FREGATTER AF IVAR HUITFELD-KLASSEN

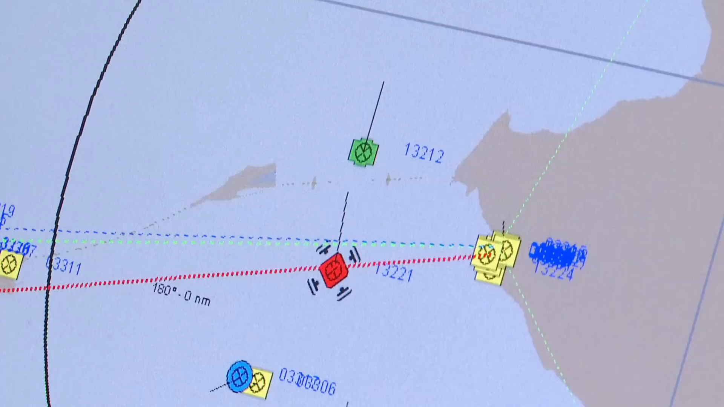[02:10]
Og den røde linje, der er her, det er så, hvor vores kanonløb reelt set peger hen i hver retning.
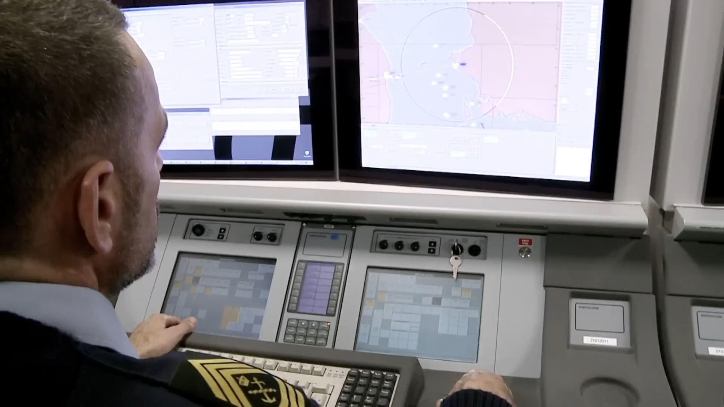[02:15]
Og kanonen skydes ved at trykke på pedalen med højre fulg.